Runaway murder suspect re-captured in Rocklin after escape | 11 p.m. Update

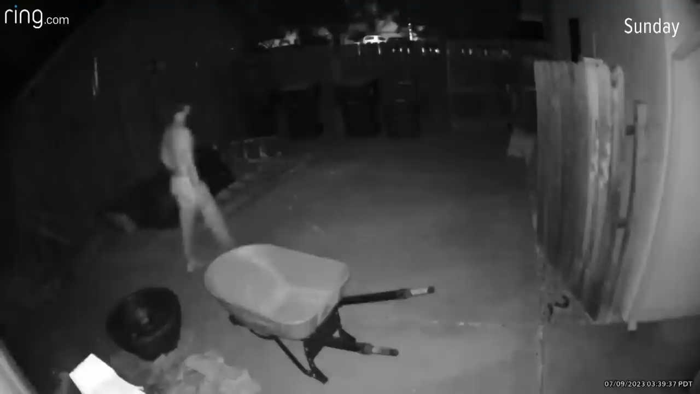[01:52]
Overnight on Sunday, he was seen on neighborhood surveillance videos in just his orange jumpsuit pants after walking out the doors of Sutter Roseville, where he was guarded by a single Placer County Sheriff's deputy.